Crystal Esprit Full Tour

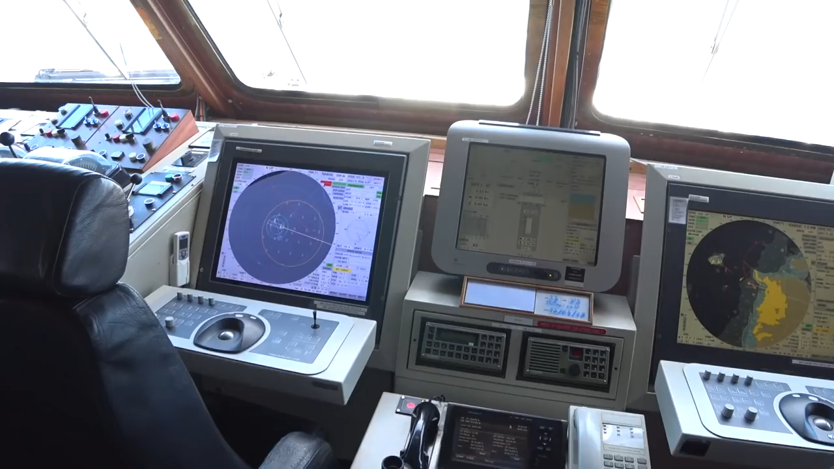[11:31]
They have dual radars and depth underkill right now is 17.